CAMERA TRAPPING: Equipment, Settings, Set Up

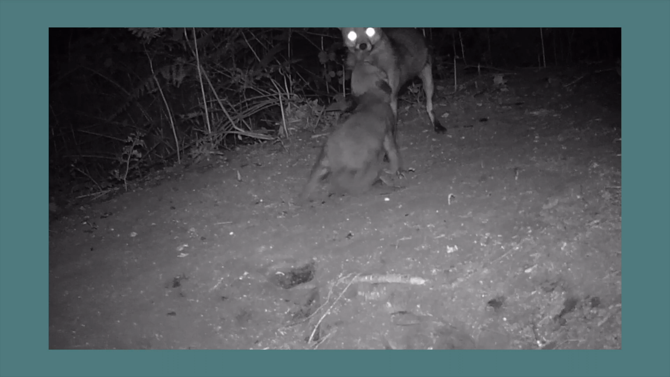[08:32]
Trail cameras are a great tool for monitoring the wildlife before you set up your camera trap. This is an all in one system that has a sensor and infrared
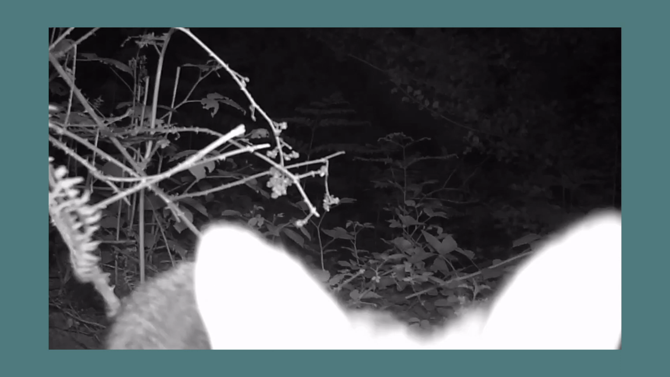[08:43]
and camera and is super easy to use.
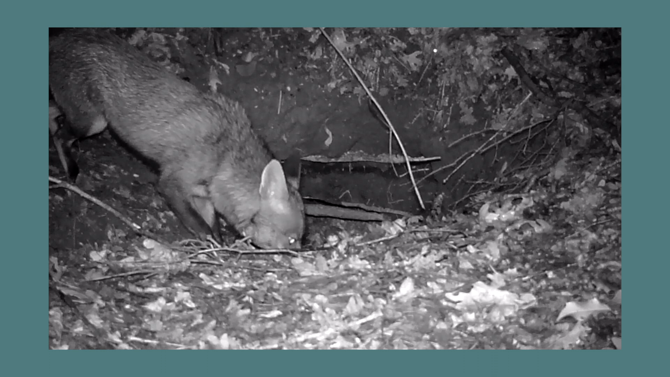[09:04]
I also often use it to monitor my camera trap and see how animals interact with the camera and the flashes.
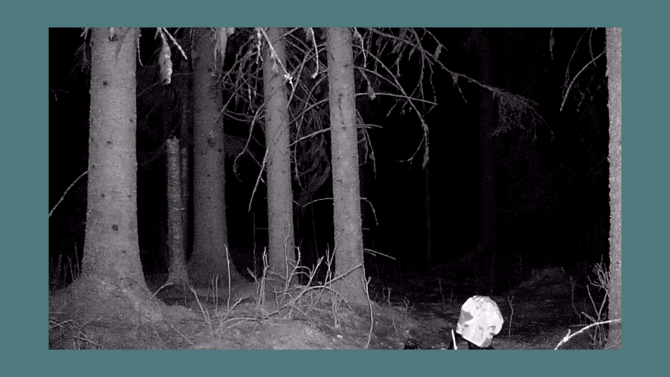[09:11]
As you can see, the roe deer sees the camera, but she is too wary to walk in front of it.